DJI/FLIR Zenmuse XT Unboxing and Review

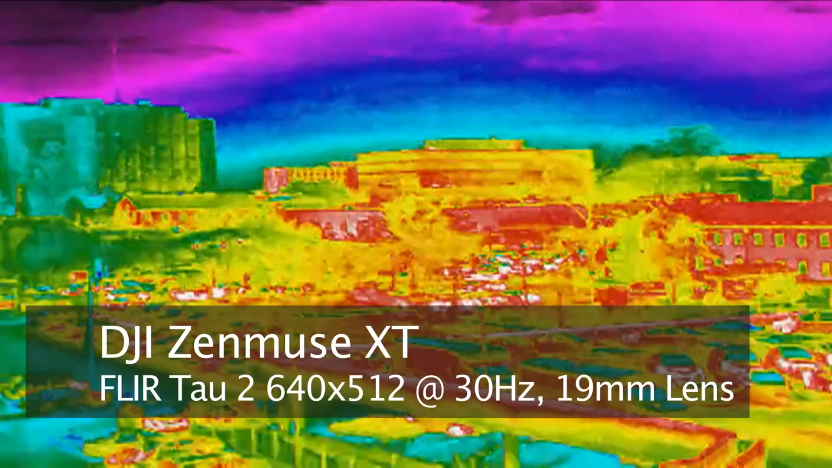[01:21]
Yeah, this image quality is amazing.
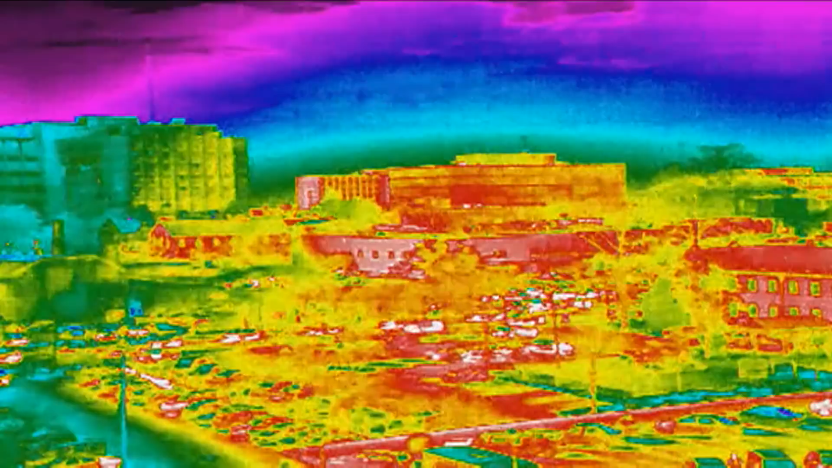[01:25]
I'm going to change through the different color palettes here.
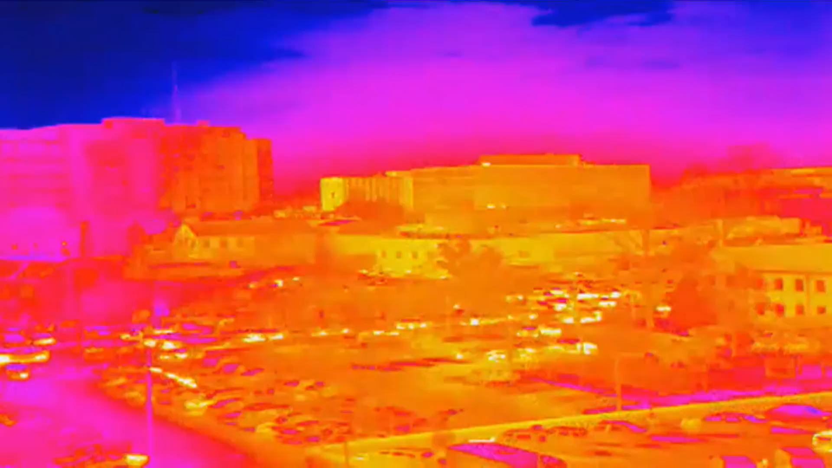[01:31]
Now this is the 19mm lens, so this is the narrowest field of view.
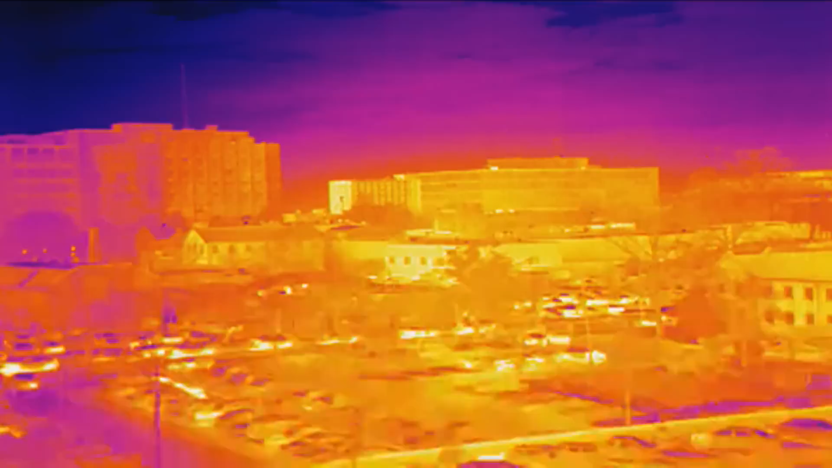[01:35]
If you were to get the 7.5 or 9mm lens, you'd have a much wider view.
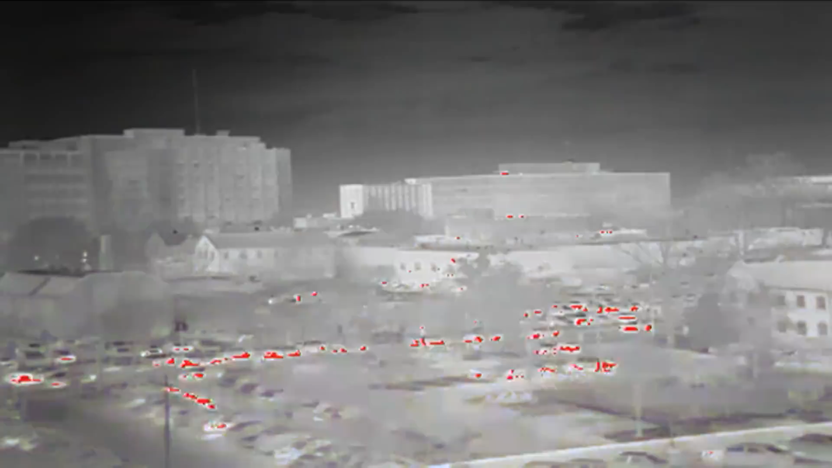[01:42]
So now we can, as you can see, we're getting real-time data back over Lightbridge.
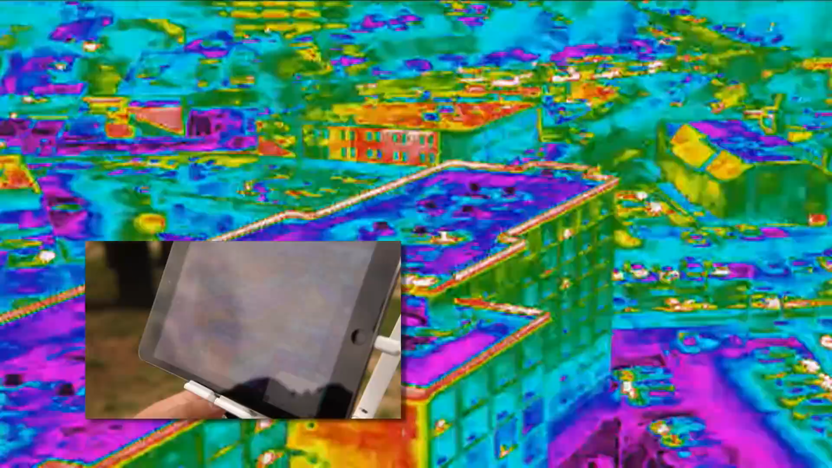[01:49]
You can spin the drone around, looking at the tops of the buildings here.
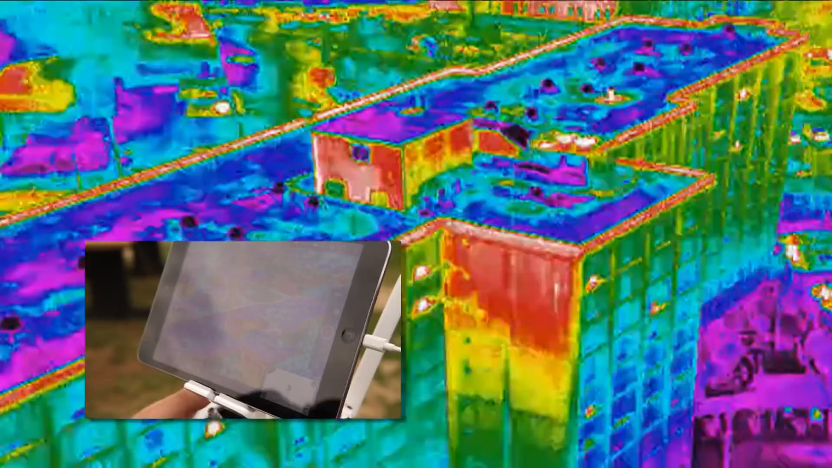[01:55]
Again, if you were using this for fire rescue, it would be great to know where the flames were,
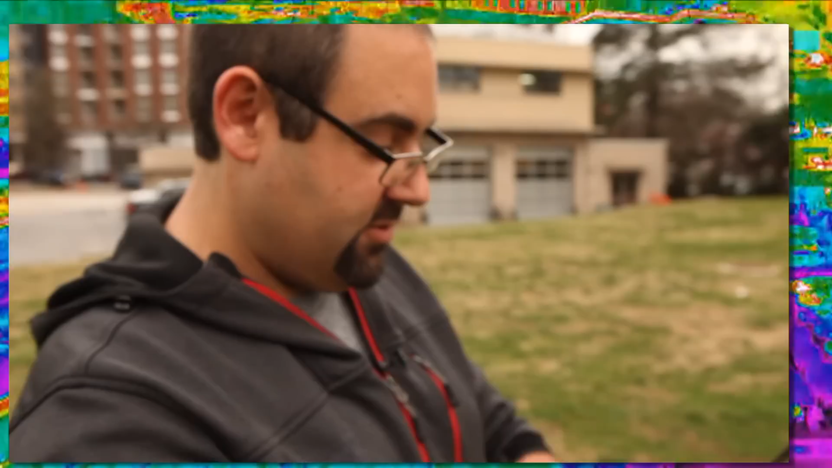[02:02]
where the hot spots were on the roof there, and you wouldn't even have to get anybody up there to look at it. See how the refresh rate is. So again, this is the 30Hz camera, so it's refreshing 30 times per second.
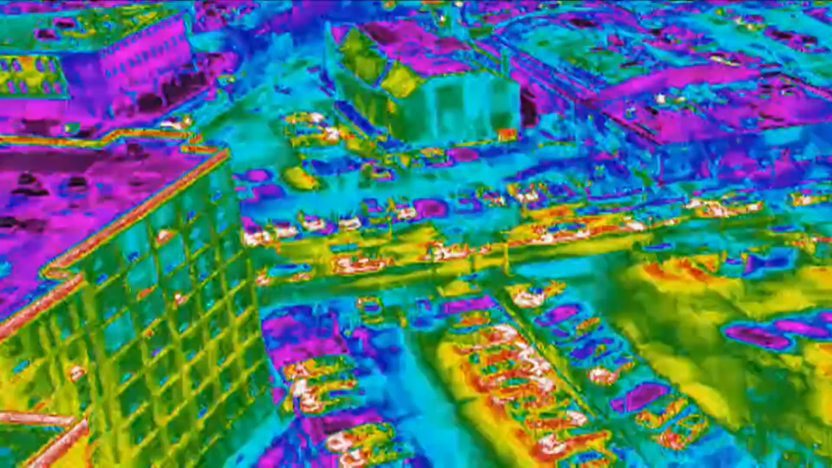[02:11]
That video is almost as smooth, or just as smooth as an electro-optical video would be for a daylight camera. Now with the 9Hz, it might be a little choppier.
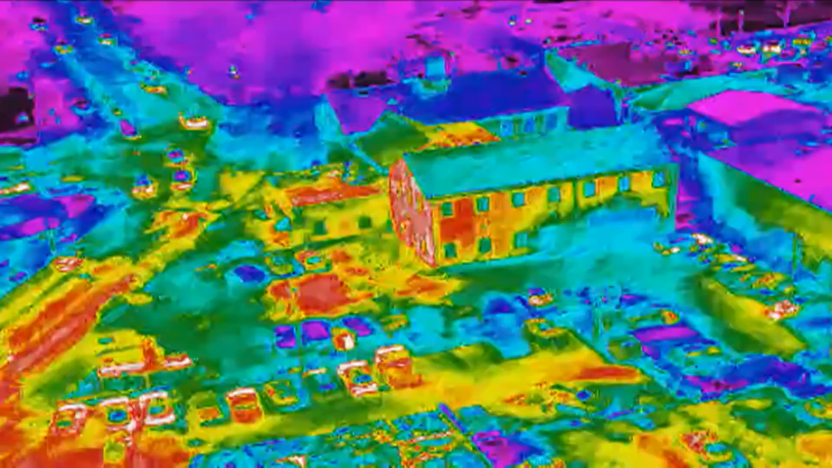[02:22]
Yeah, wow, you can really clearly see us. So this is myself and my cameraman right there.
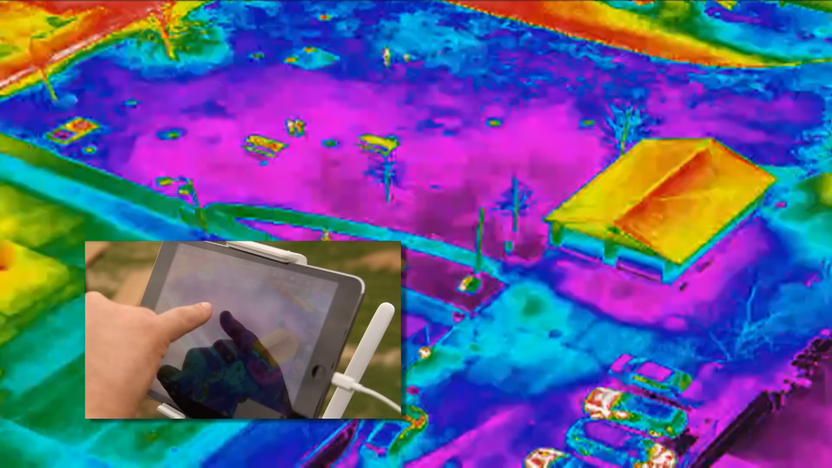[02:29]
We've got the two tables, so let's try and zoom in a little bit.
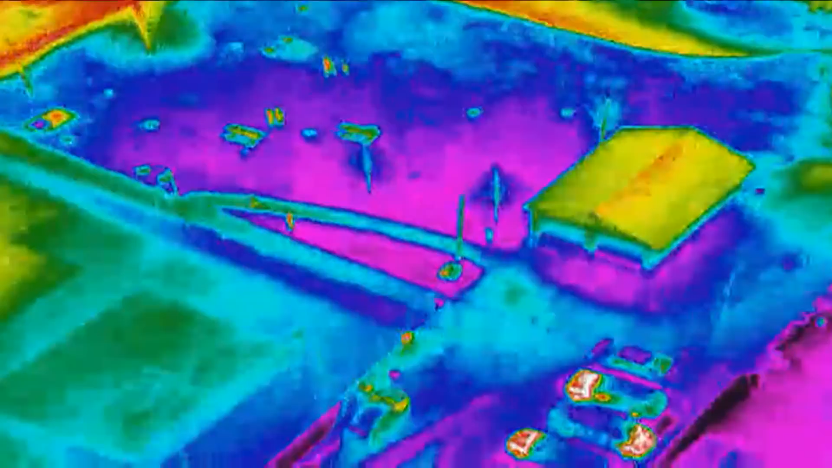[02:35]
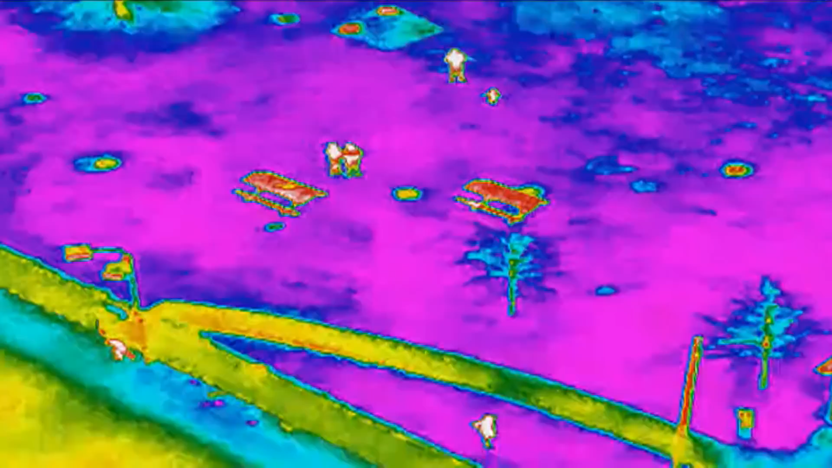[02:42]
This is at 2x, but you can tell that my son's walking towards me there.
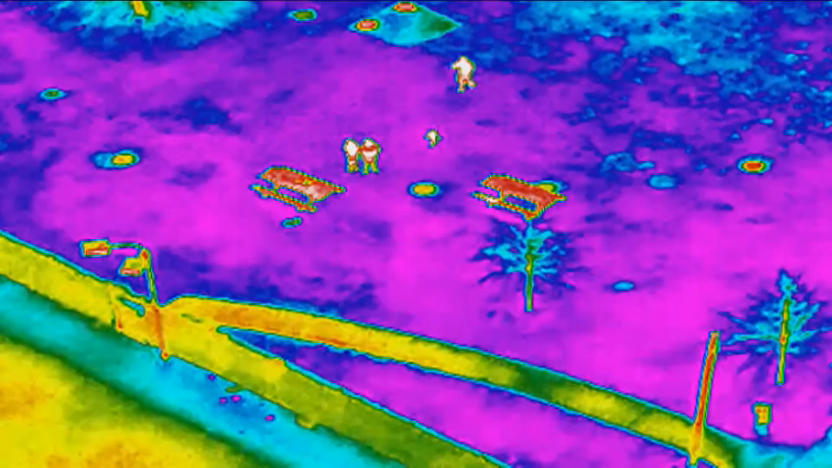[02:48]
And at 4x, it becomes pretty obvious what you're looking at.
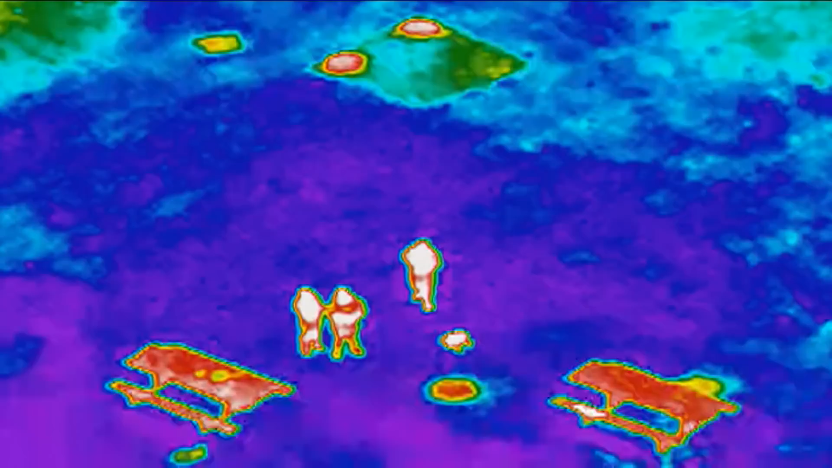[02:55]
Again, for a search and rescue application, something like this would be absolutely invaluable.